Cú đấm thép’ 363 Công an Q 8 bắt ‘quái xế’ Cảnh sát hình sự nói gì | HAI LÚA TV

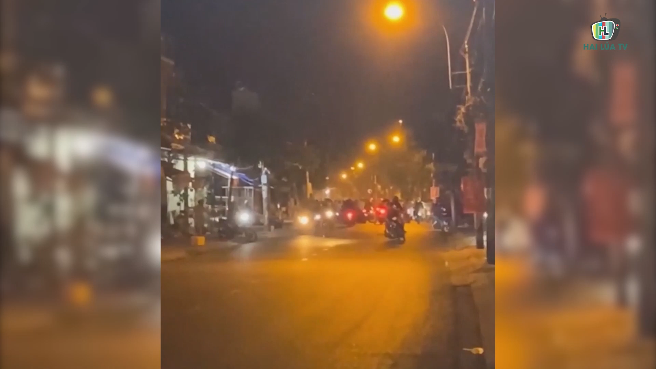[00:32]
Khoảng 3 giờ ngày 17 tháng 1, Cú Đánh Hép 363 có mang quận 8 đang tùn tra trên đường Dương Bá Trạc, phường 1, quận 8 thì nhận tin báo có một nhóm quái xế gây mất an ninh trật tự trên địa bàn.